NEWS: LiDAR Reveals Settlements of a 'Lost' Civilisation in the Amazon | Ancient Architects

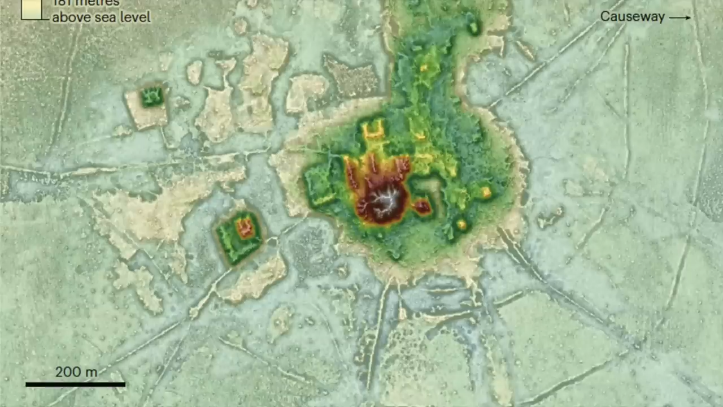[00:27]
The images available to accompany the information in this video are few and far between, but it's such a fantastic discovery that I really wanted to make a video.
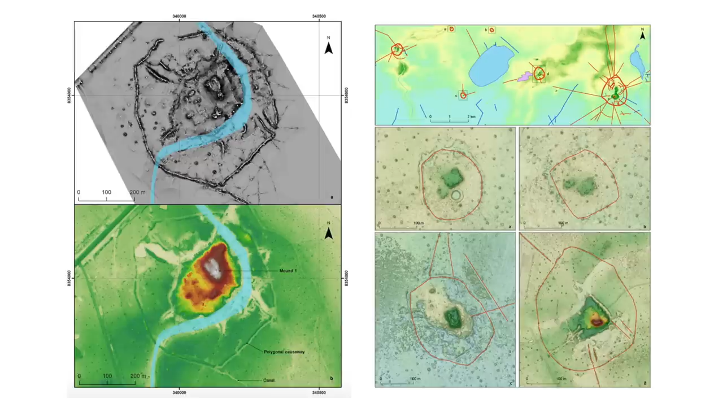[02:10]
But now, thanks to LIDAR, we know there are many man-made structures hiding beneath the vegetation.
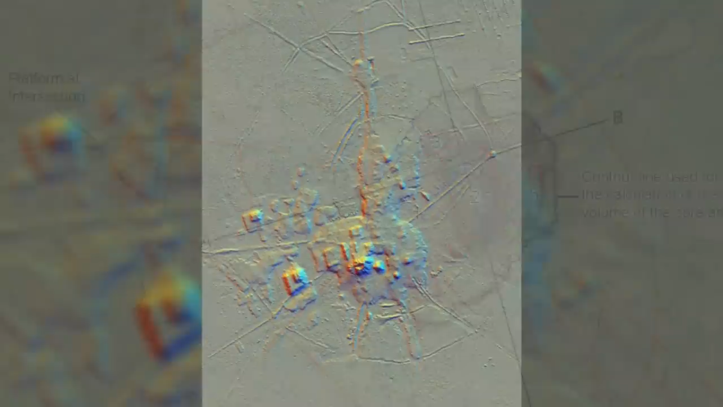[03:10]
We don't know their religious beliefs, just that the platforms and pyramids were oriented to the north-northwest, the same direction as the Kasarabi burials that have been found. What this means we don't know.
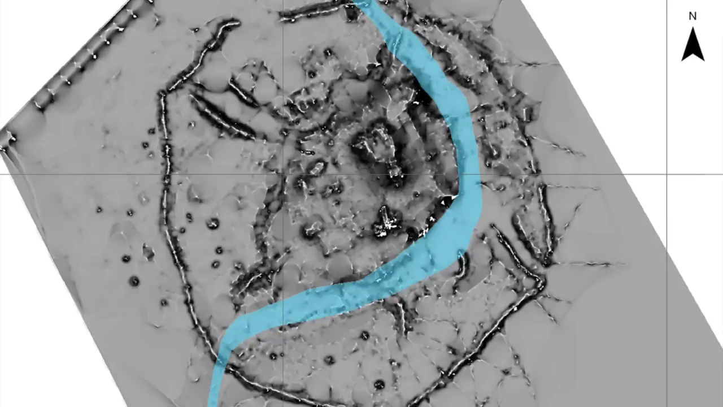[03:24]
The extensive man-made canals and reservoirs show a good knowledge of water management.